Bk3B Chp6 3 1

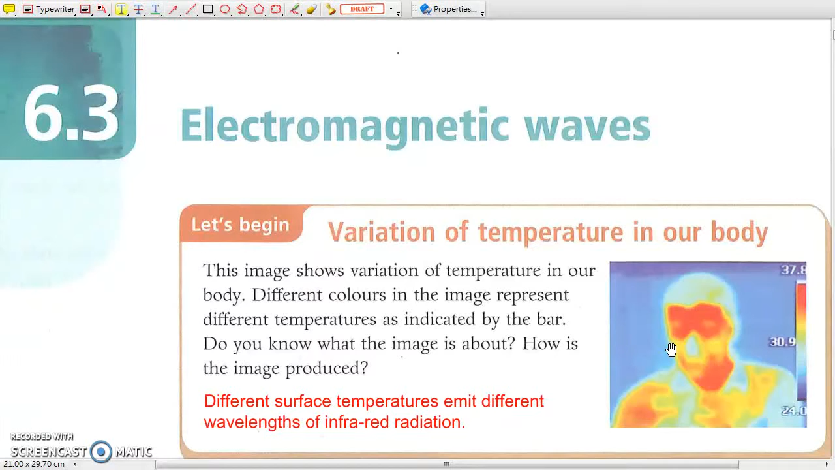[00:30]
A thermograph is simply an infrared photograph in which different surface temperatures emit infrared radiation of different wavelengths. 1. Light outside the color spectrum.